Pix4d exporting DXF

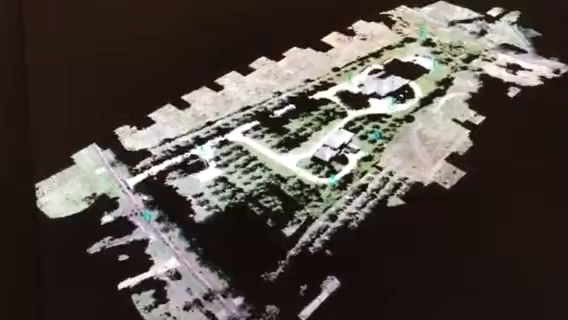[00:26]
So unclassified, deleted, and objects are now removed, so now we're just down to terrain.